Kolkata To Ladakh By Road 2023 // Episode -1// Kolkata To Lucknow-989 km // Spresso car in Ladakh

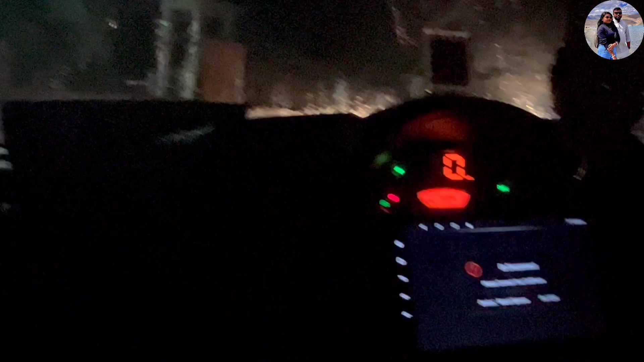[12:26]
যে আমরা এক জায়গায় দাঁড়িয়ে ডিনারটা সেরে নিয়েছি, এখন প্রায় 10টা বাজে আর বৃষ্টি আবার শুরু হয়েছে।
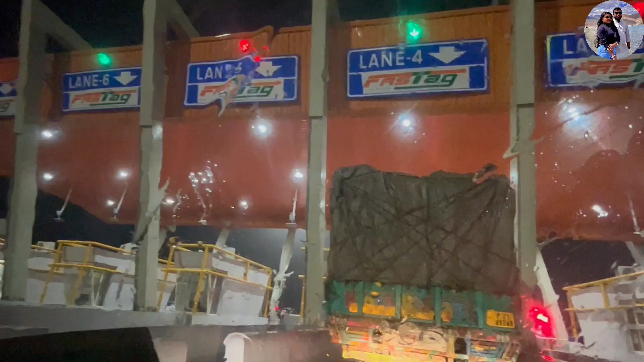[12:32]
এটা আর একটা ট্রোল প্লাজা যেখানে আমরা ট্যাক্স দিচ্ছি, আর
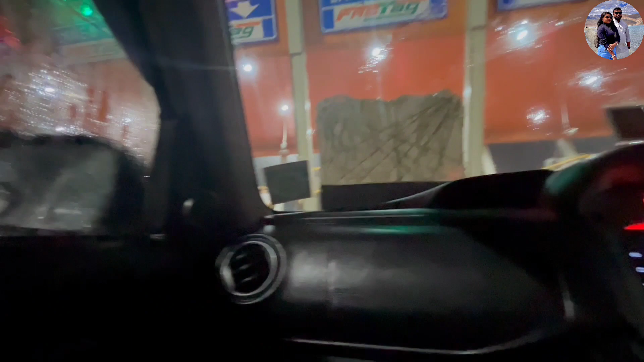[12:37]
রাতে আমরা এই রাস্তায় উঠে কোনো রেস্টরুম পাচ্ছি না, এটাই হলো সমস্যার কারণ।
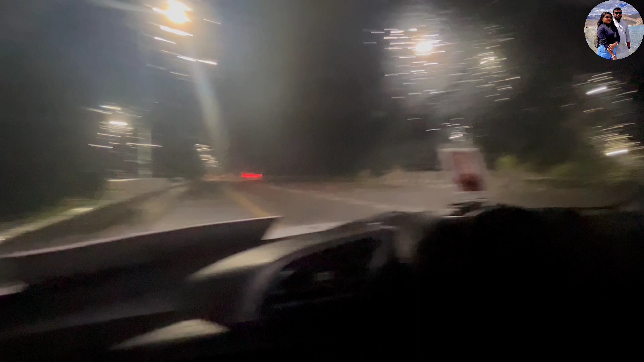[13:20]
আর এদিকে দেখো আমার হাজবেন্ডকে ঘুমে কুপোকাট হয়ে গেছে, শুধু ও না, আর একটা যে গাড়ি ছিল সেই দাদাটাও ঘুমোচ্ছে।